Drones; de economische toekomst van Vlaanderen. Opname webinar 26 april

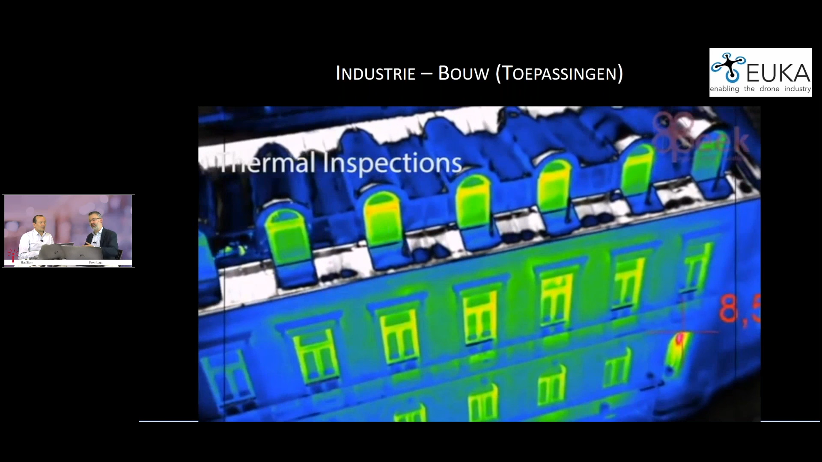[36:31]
gaan kijken waar zitten hier de warmteverliezen, waar zitten de koude bruggen.
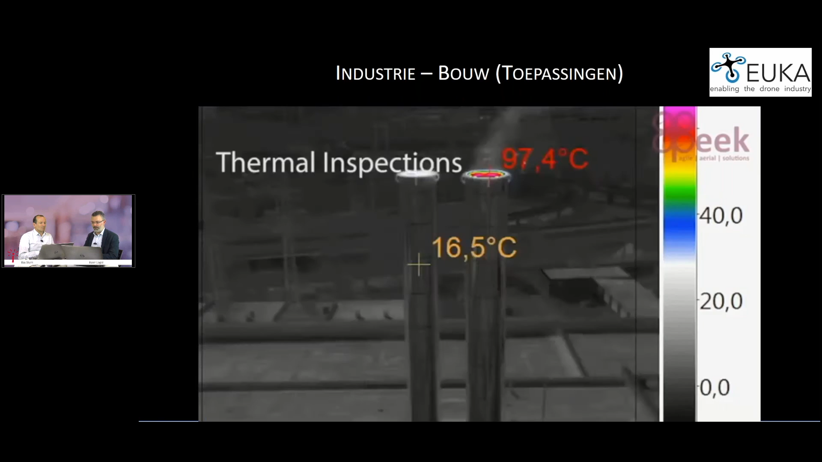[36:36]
On screen: spot 16.5°C, max 97.4°C
En daar kan je dan ook mee aan de slag met al die data die je dan verzamelt.
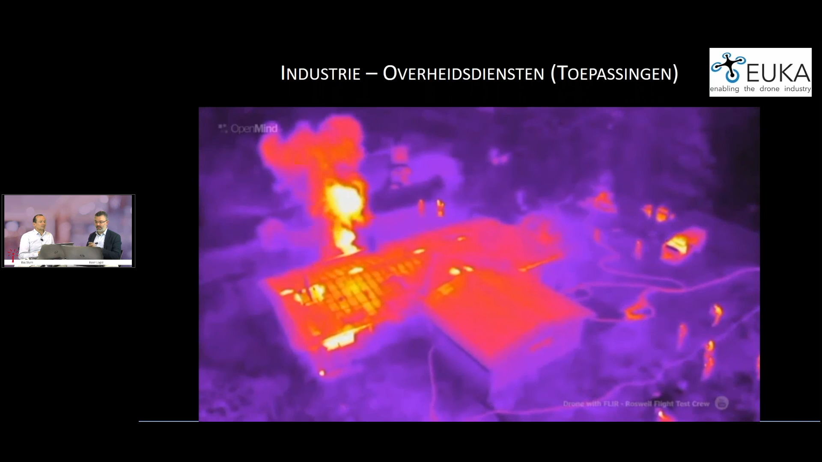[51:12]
dan kan je eerst inderdaad thermische beelden maken om te zien van waar zitten de brandhaarden, waar zit de kern.